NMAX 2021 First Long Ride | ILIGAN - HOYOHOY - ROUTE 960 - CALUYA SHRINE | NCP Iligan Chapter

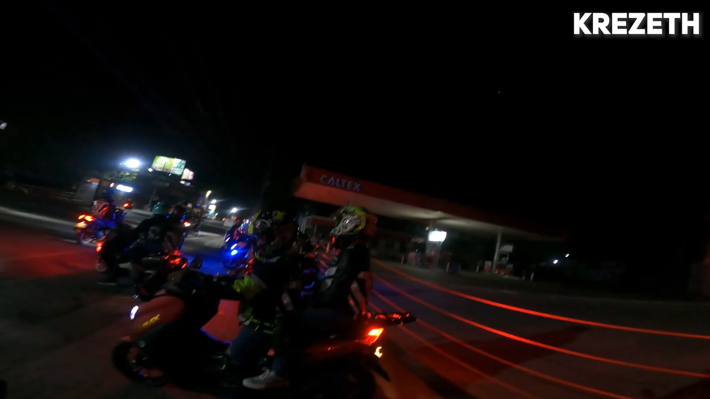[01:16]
Record. So na namin sa Caltex, nagsabot na sa plano, ahami pa dong, ahami mag-breakfast. So karon kay murag mularga na din mi. Gear up na tanan. So let's go.
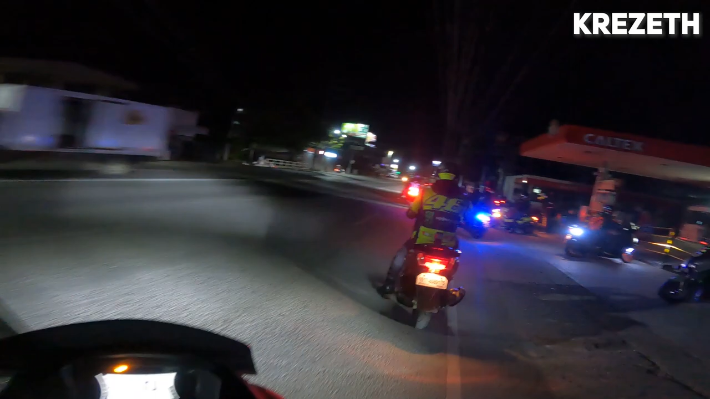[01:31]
Okay. First destination namo kay sa Mukas. Daghan kami guys, let's go. Let's go.